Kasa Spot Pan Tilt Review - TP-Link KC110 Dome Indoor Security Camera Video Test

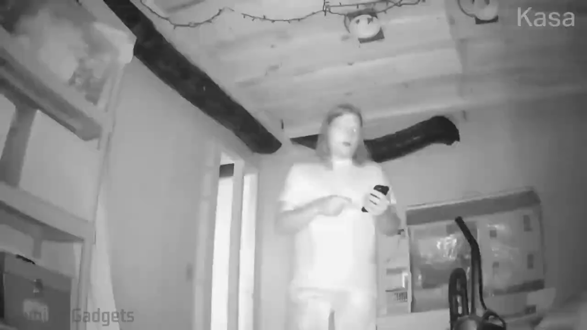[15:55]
The night vision will turn on and then you can see that the night vision actually works very well.
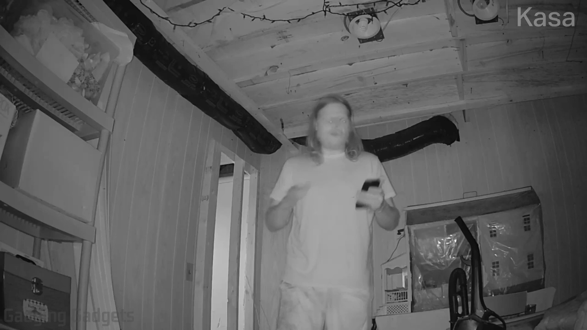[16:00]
You can pick up detail in my face if I get near the camera. You can see that.